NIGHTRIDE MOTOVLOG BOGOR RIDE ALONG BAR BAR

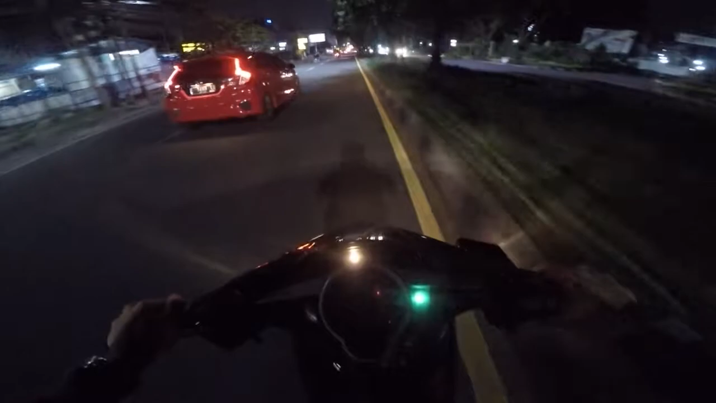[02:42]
Jalan Baru lagi. Sel Pajajaran. Tapi gua sebelum ke situ gua cek dulu nih maps-nya.
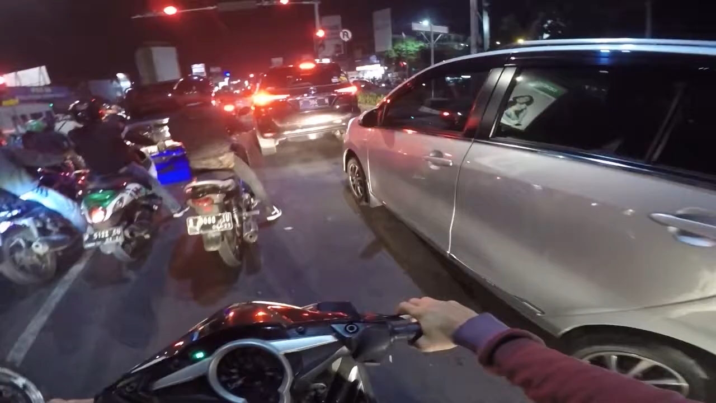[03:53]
Iya emang ternyata benar ya, mereka pada di sel Jalan Baru anjing. Goblok atau kenapa nggak bilang ya? Gue malah ke sel Pajajaran, tolol. Ini lampu merah lama lagi, goblok. Anjing, kaget aing, kenapa tuh orang. Sebenarnya gue NR rada-rada males ya, soalnya kalau direkam juga nggak kelihatan anjir. Cuman ngeliat lampu-lampu nggak jelas. Ini kita langsung aja ke sel Jalan Baru, anjing.
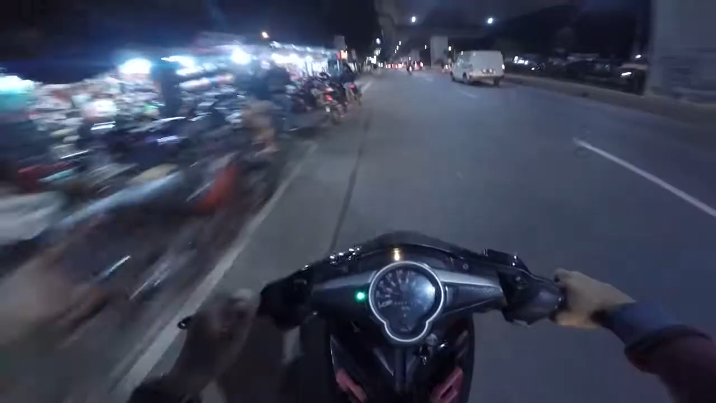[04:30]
Ya ini udah dimasuk sel JB, anjing rame banget tolol.
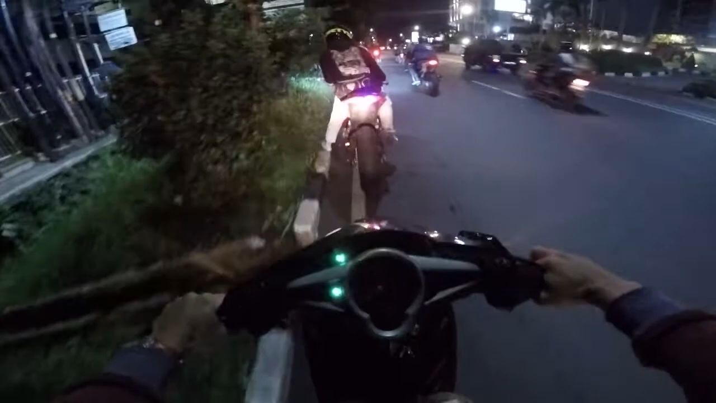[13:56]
Kejebak lampu merah aja. Tolol, gua hampir tabrakan bangsat, ngeri banget.
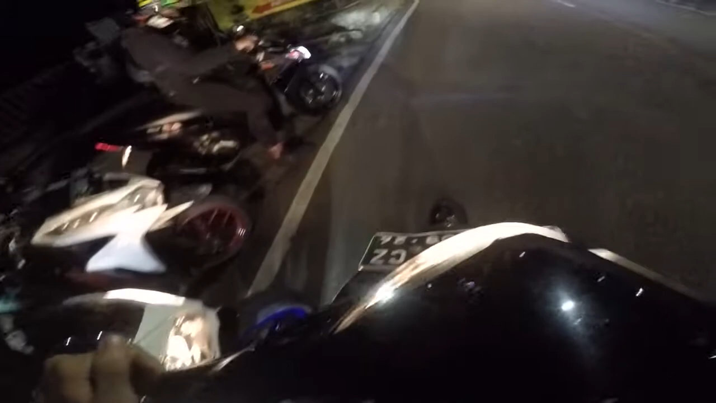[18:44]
Tuh rame, kalian bisa lihat tuh. Anjir emang. Tuh. Ngabut semua, anjir. Ada Vespa, dekat-dekat Vespa aja WG, pasti adem. Tuh kan, adem.